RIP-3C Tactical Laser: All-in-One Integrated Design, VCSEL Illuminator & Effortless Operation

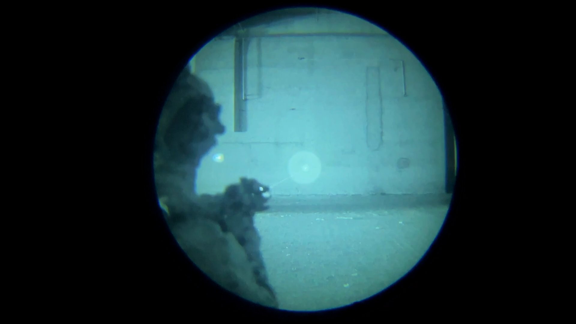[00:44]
and continuous zoom adjustments from 45 to 140 MRAD.
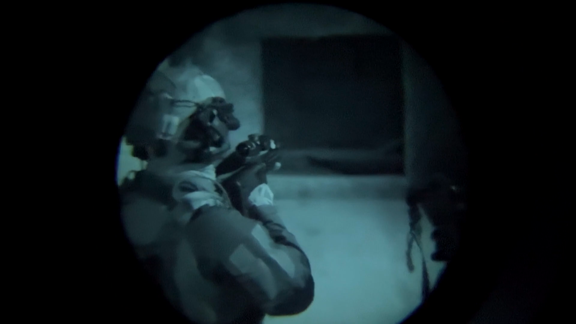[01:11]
the other automatically zeros as well.